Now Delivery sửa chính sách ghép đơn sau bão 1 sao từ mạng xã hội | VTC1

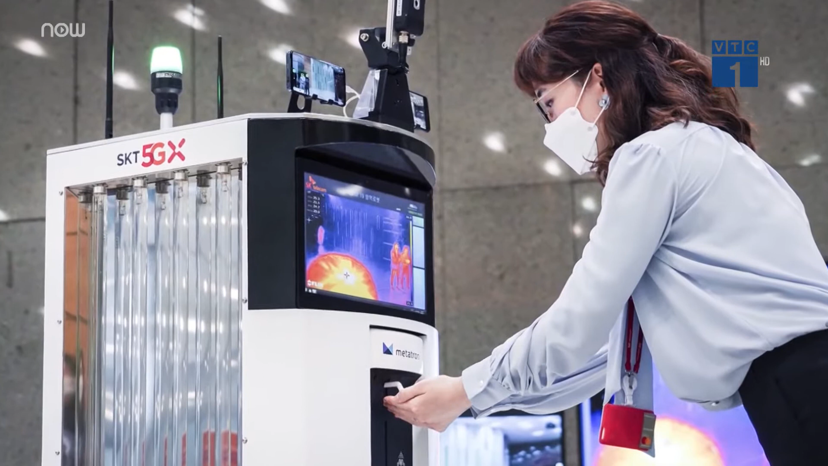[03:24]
người và phát hiện họ có đeo khẩu trang hay không Thậm chí là phát hiện vị trí của những bệnh nhân mất